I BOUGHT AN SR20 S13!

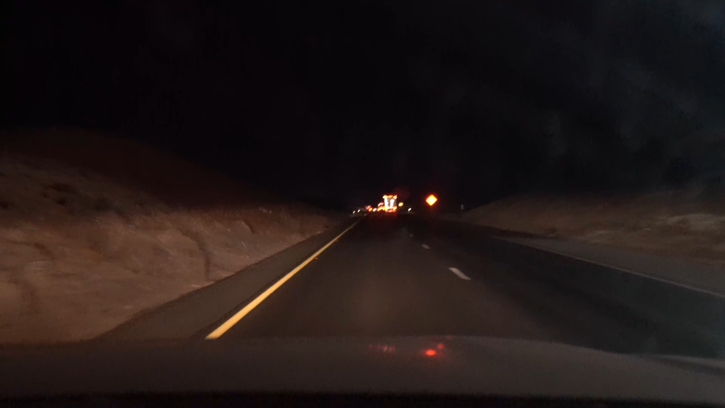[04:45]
There's plenty of trucks here, cars here.
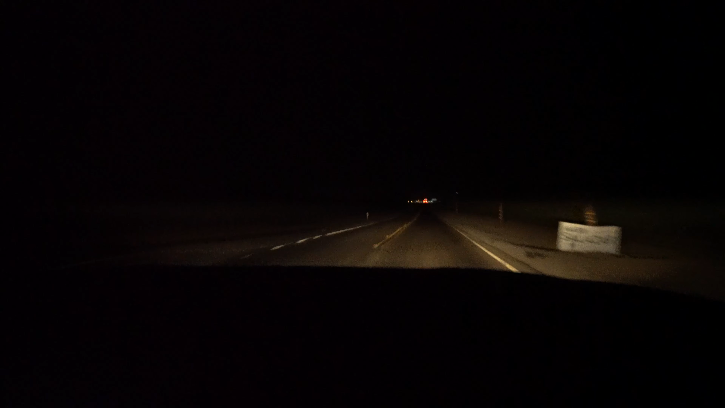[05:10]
It was a little bit of a close call. what? The Jetta didn't need to be there. It's okay. Look at that line of fucking traffic. We just... all the way. Oh, that's all people stopped. We just passed all of them by going through the fucking void. We're still gonna have to stand for a while.